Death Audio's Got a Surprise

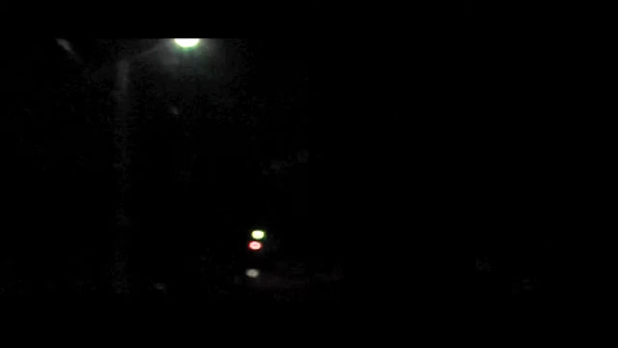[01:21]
It's so dark down here you can just see like the little lights It's really it's it's actually what's to our left right now is a cemetery death audio actually rehearse in a cemetery They don't They do they do they're actually ghouls from beyond the grave
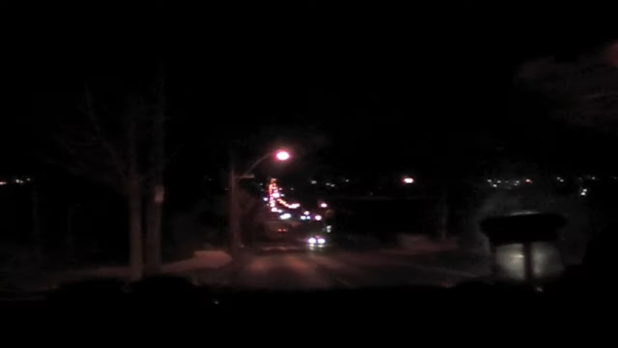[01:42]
Existence through the use of their axes and instruments See look That's where we're going You can't see anything can you? No